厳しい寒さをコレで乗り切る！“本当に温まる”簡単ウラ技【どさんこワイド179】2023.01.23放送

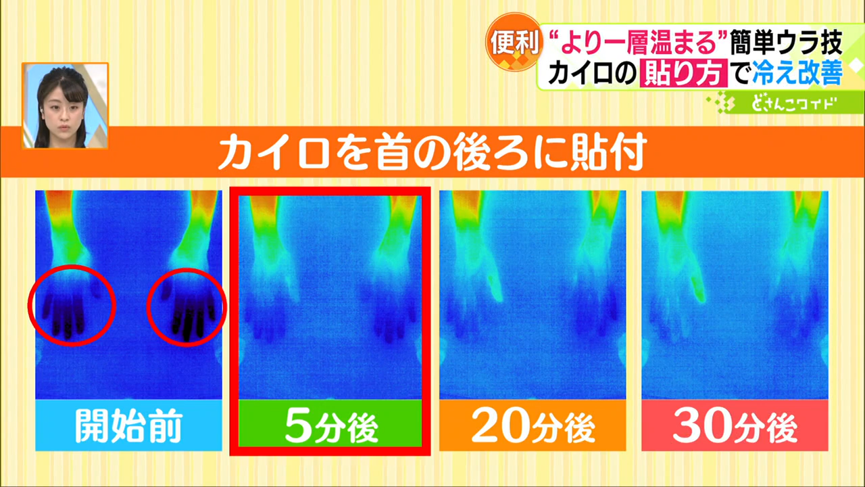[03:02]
20分後には右手の親指が緑色に変わり30分後にはさらに色が濃くなっているのが分かります
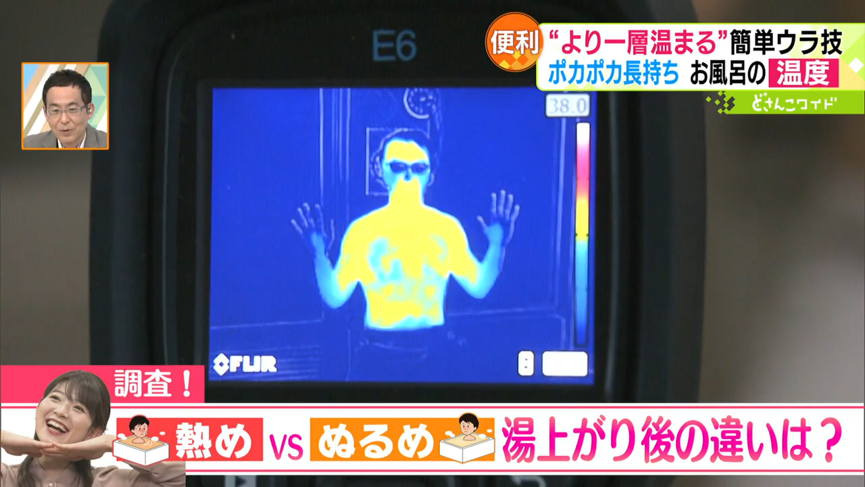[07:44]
まずは42度の厚めのお湯に10分間浸かりますそうすると汗バーって出てきていいんですよね入浴後およそ7分、
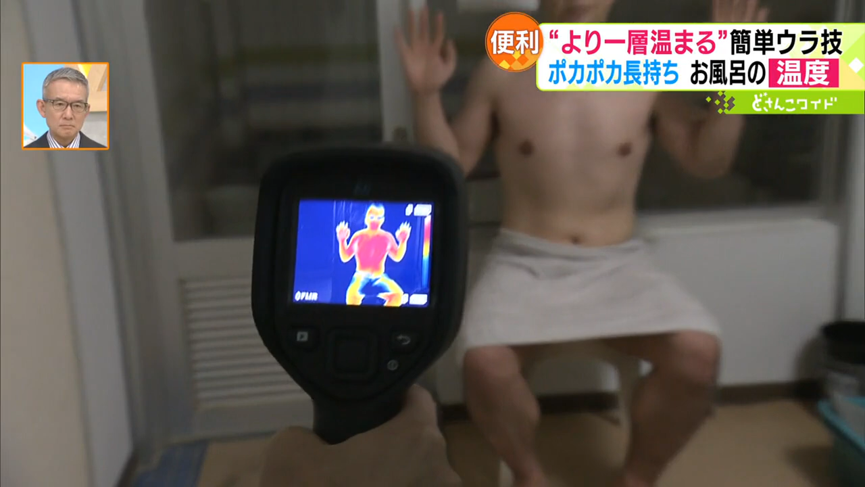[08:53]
これをサーモグラフィーの画像で比較してみますと
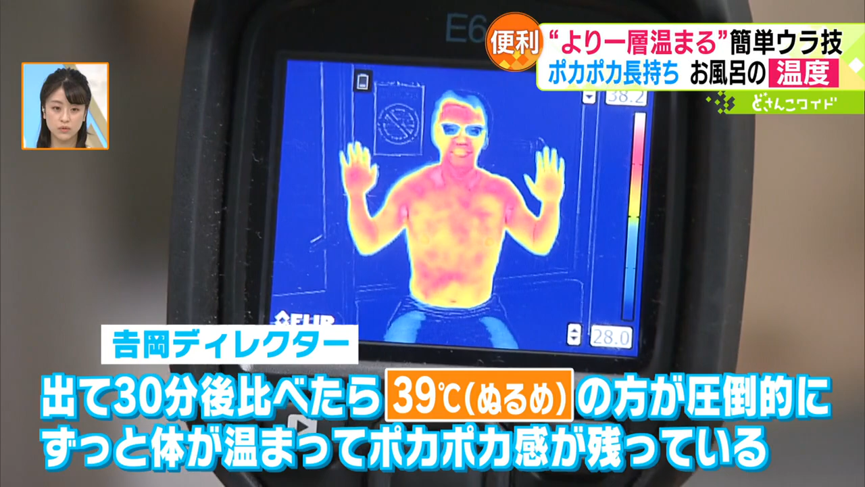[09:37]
のときの方が体がずっと温まっている感じ